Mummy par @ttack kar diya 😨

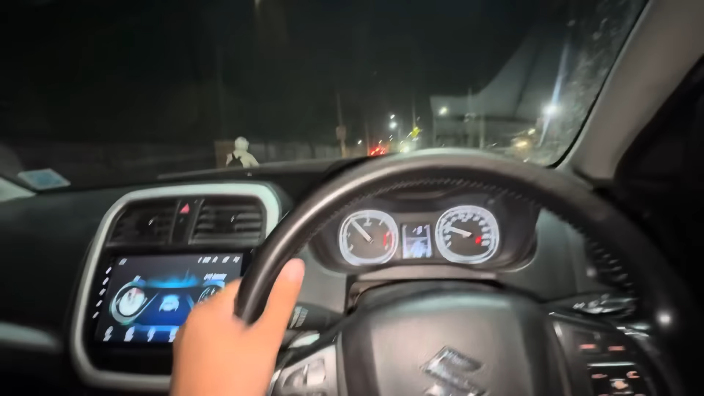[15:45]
आसपास, देखते हैं ढूंढते हैं, उसे कहीं पे भी नहीं मिल रहा। अभी मेन रोड साइड आया है, अभी यहाँ पे उसका प्लॉट वगैरह है, एक बार वहाँ पे और देख के आते हैं।